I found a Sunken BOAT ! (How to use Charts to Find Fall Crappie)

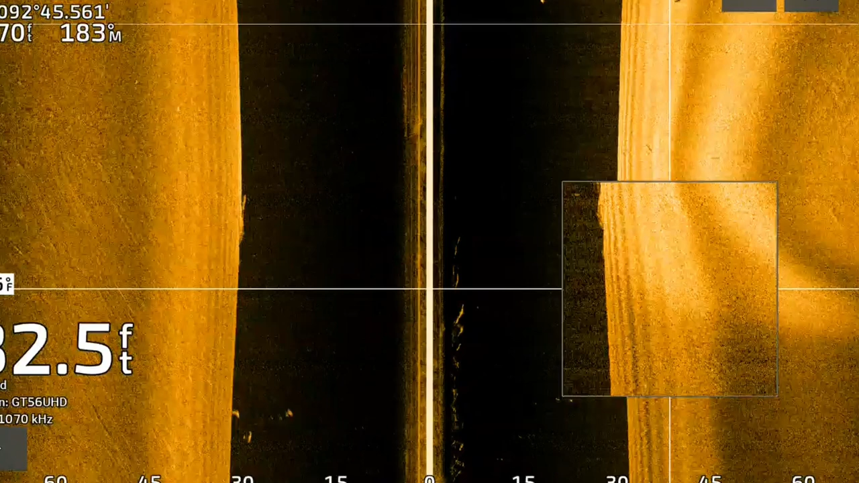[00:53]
We actually have it on the river today. I'm going to show you on the river here too, but it's most prevalent, and these crappies school up the most on our lakes on this hard to soft bottom transition area. The one thing that I'd highly recommend using is charts. So I have Garmin units which come with Navionics.
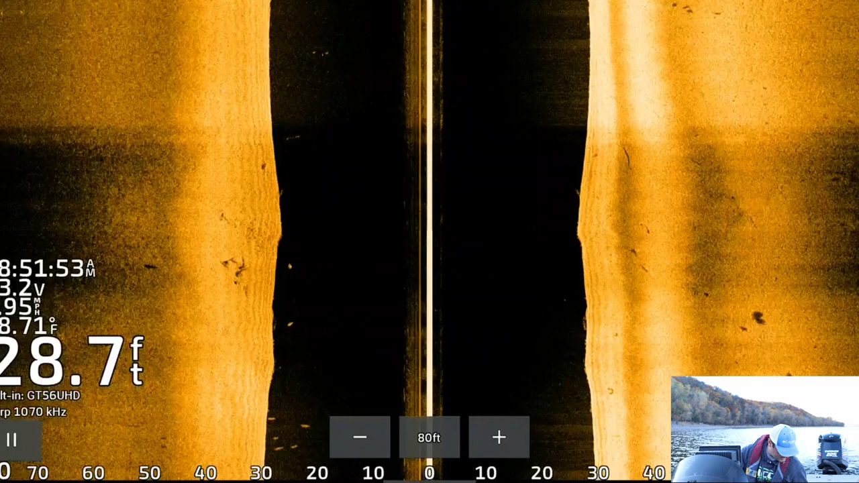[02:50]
And what I'm looking for is this hard to soft bottom transition. Now it's actually, you can see it right here.
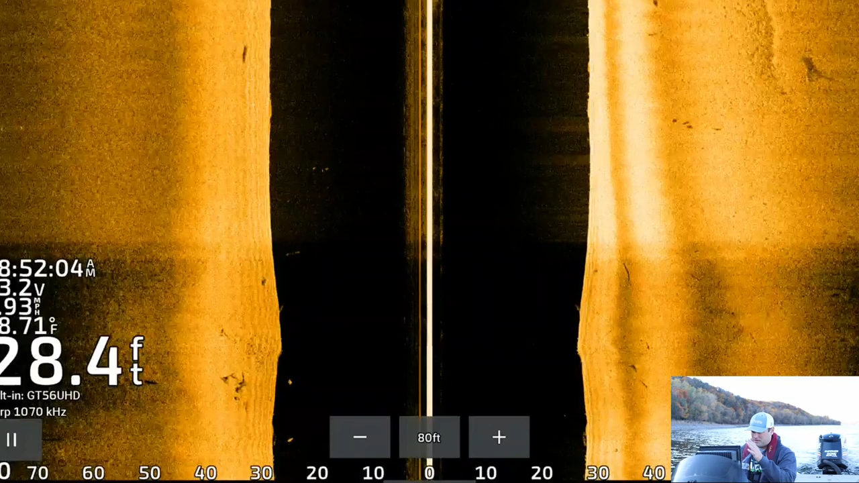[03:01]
On screen: depth 28.4 ft
It's not clear as day, but on the right side of my screen, it's a very bright return. That's the starboard side of the boat, super bright return. On the left side, you can see it starts a little bright, but then it fades to this darker gold color. I got a gold palette that I use for side imaging. The soft color is that soft mud, muck, and silt.
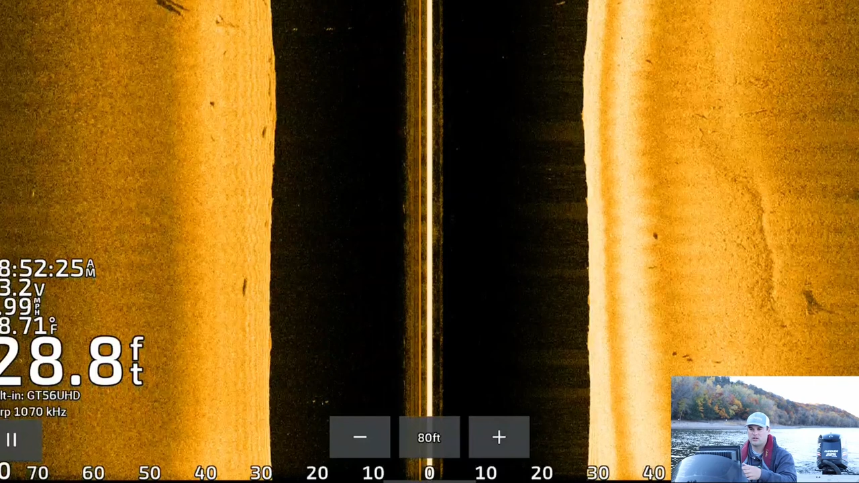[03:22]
On screen: depth 28.8 ft
The bright color is that rock, sand, gravel. And I'm looking for pieces of cover on this drop off, this little transition here. Because if we can find a piece of cover, odds are pretty good we can find a pile of crappie on it. Water temps, 48 degrees right now. Today's actually a beautiful day. It's like 60 degrees, and it's, what is it, eight, almost nine o'clock in the morning.
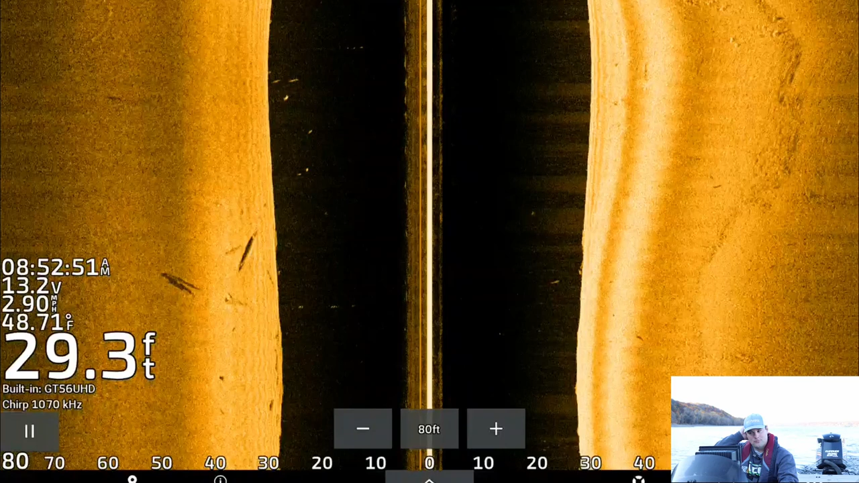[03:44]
On screen: depth 29.3 ft, water 48.71°F
We've had a stretch of cold weather for the last two weeks, getting down into the 20s during the nighttime.
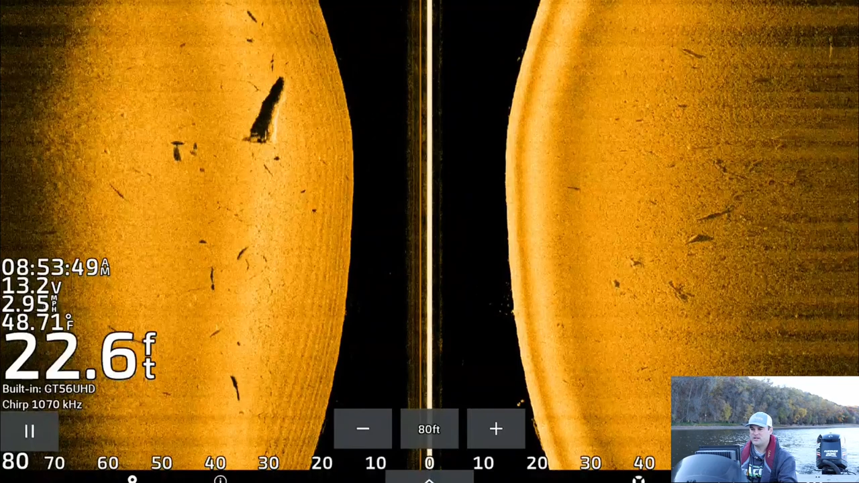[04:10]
On screen: depth 22.6 ft, water 48.71°F
And then after that, they'll push out to their basins, these mud flat basins.
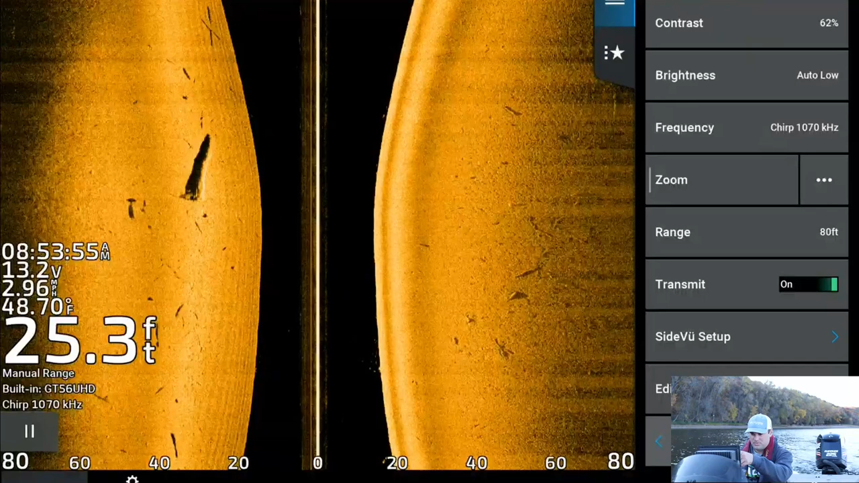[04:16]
On screen: depth 25.3 ft, water 48.70°F
There's a big log right there. Is there any fish on that? No, what am I doing? Zoom.
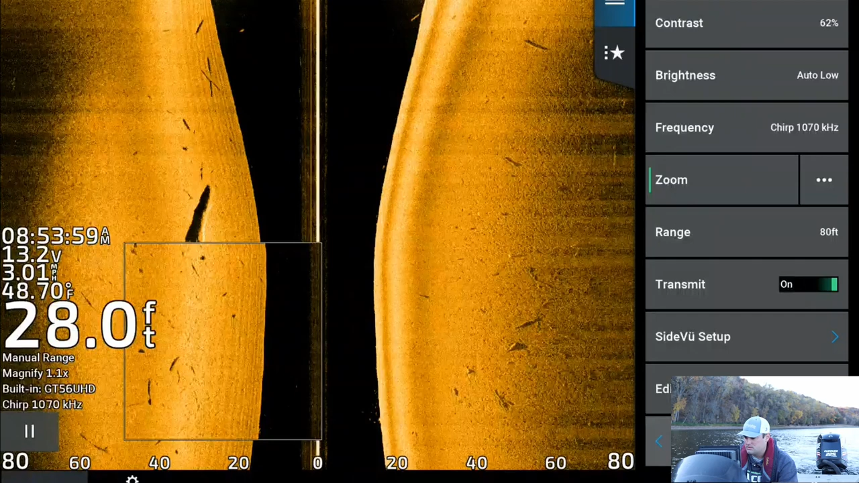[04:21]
On screen: depth 28.0 ft, water 48.70°F
There, I don't know. It doesn't look like there's much. There might be some fish there.
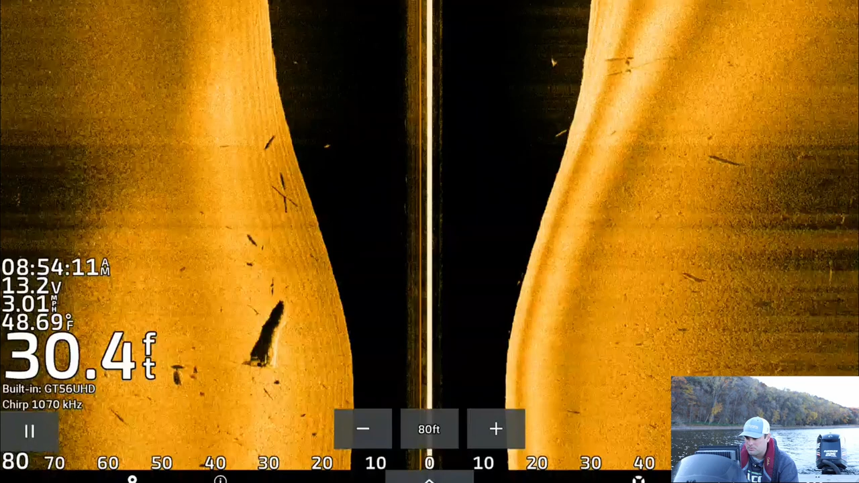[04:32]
On screen: depth 30.4 ft, water 48.69°F
It's right on the break too. That could be a spot we circle back to. But this is all I'm looking for, pieces of cover.
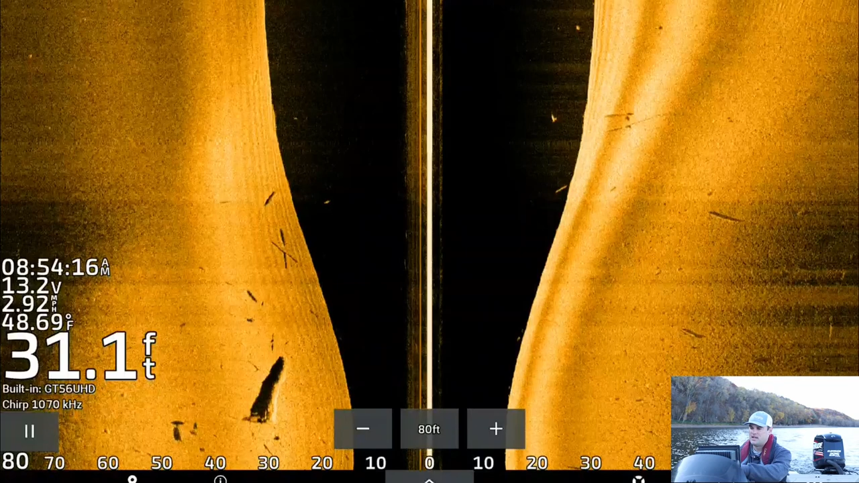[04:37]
On screen: depth 31.1 ft, water 48.69°F
Oftentimes, it'll just suspend out in open water and you'll just see a big school of fish.
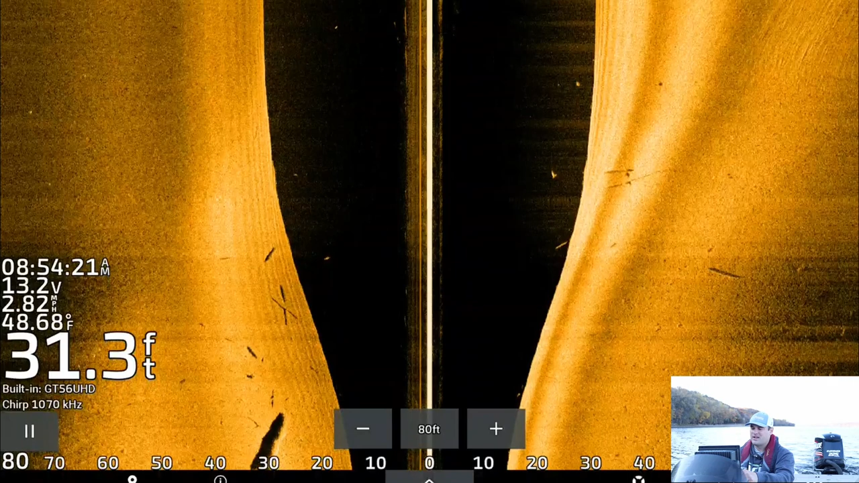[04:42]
On screen: depth 31.3 ft, water 48.68°F
Typically on the river, they don't do that. They like to find pieces of cover they can hide behind because it hides them from the current.
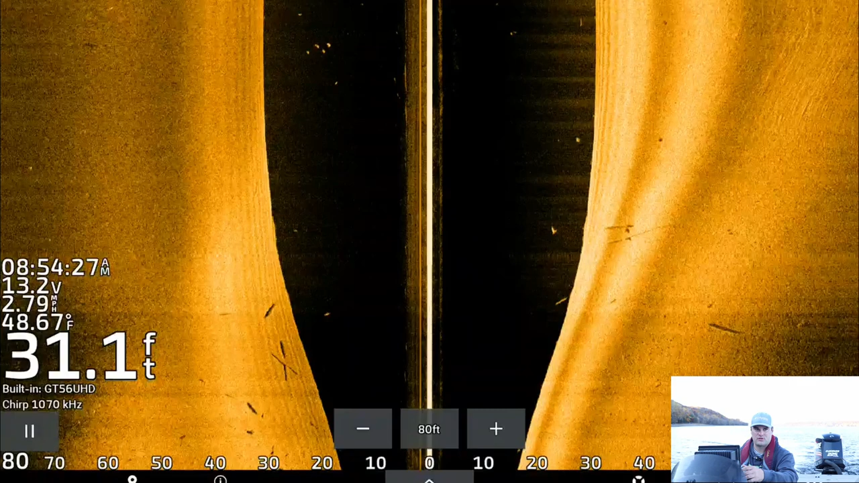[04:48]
On screen: depth 31.1 ft, water 48.67°F
They don't have to swim right into the current as much. There's some fish suspended up in the water column right here.
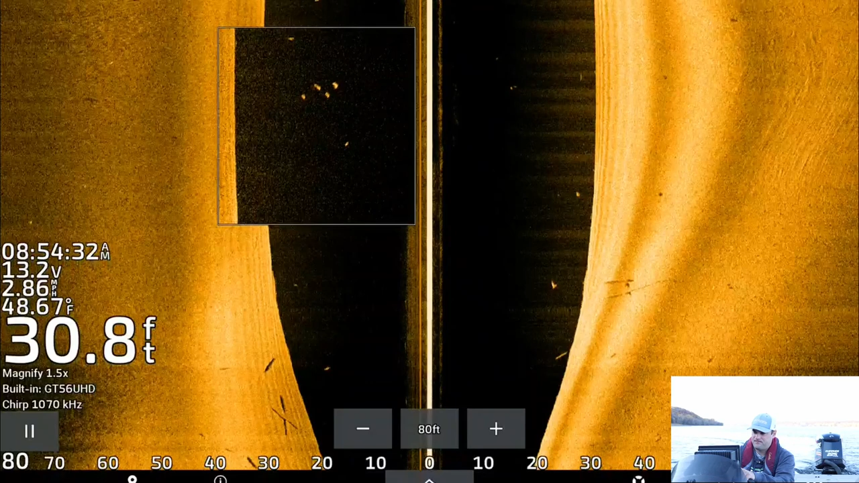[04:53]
On screen: depth 30.8 ft, water 48.67°F
Those don't look like crappie though.
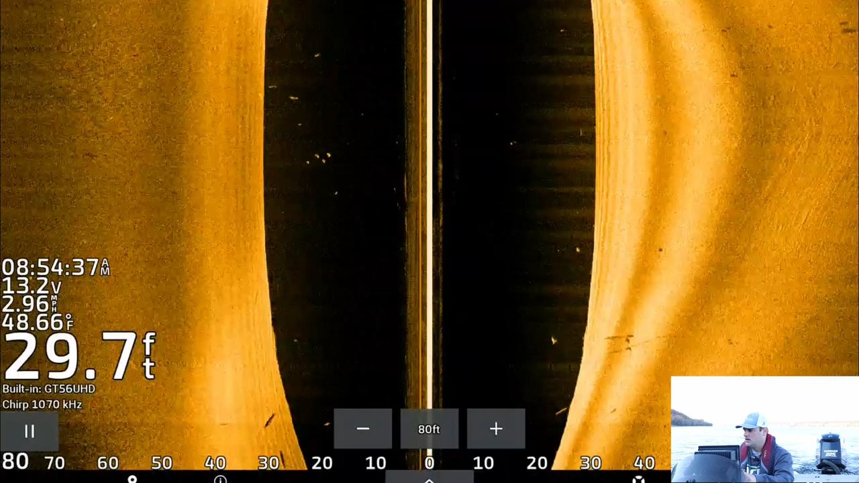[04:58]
On screen: depth 29.7 ft, water 48.66°F
But yeah, this is all I'm going to do. And this is how I find them this time of year is just use your chart,